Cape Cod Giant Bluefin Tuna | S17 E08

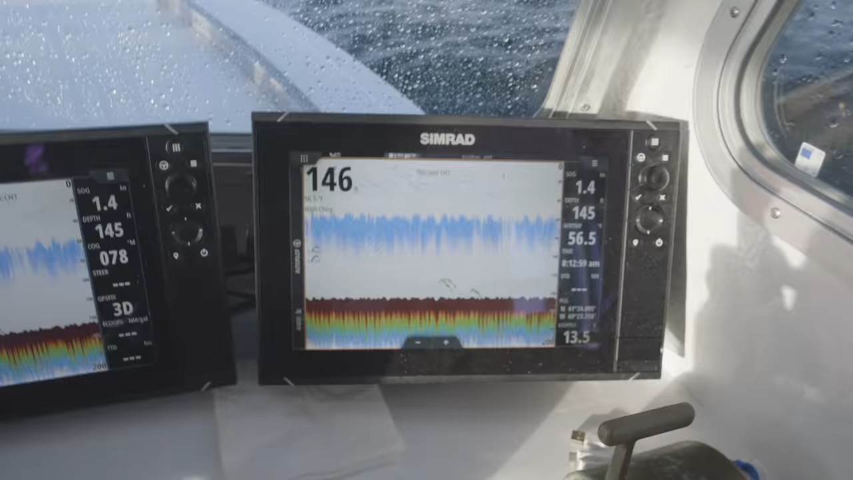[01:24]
I glance at the screen and see a trio of big red boomerangs that can mean only one thing. There are tuna under the boat.
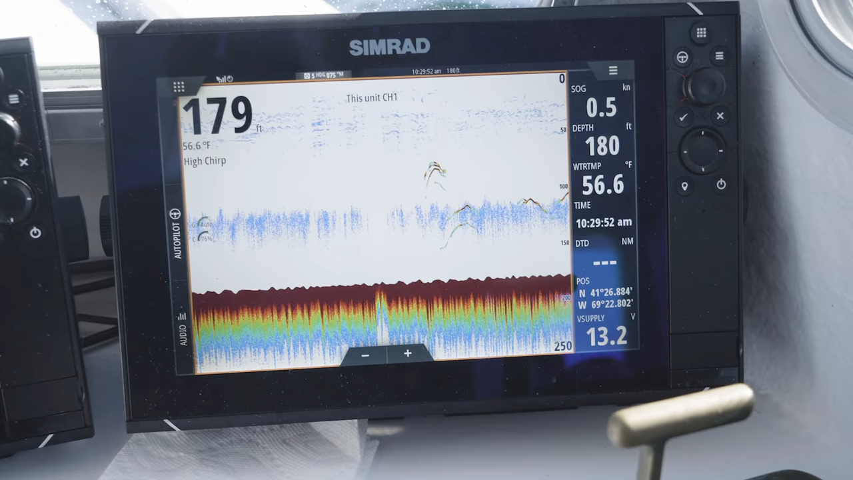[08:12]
On screen: water 56.6°F, speed 0.5 kn
Go. I think it's that going down. Yeah.